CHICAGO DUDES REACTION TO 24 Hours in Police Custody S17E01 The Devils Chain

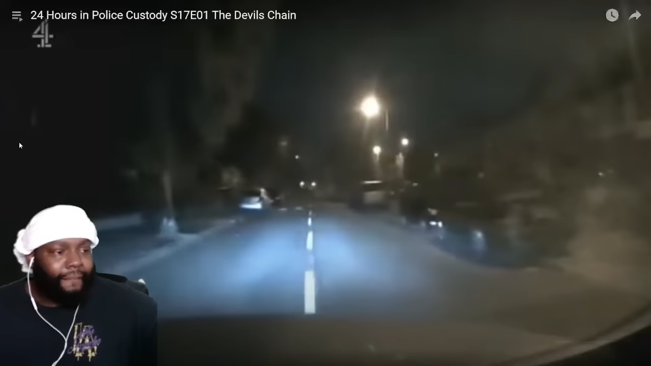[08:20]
Bro, there is always a biased citizen. Somebody there? Two. Two. Where? There's another one there. Oh, yeah. That one. Oh, right. Four, yeah. See that fourth one? Yeah. We've got the rear view as well to have a look at.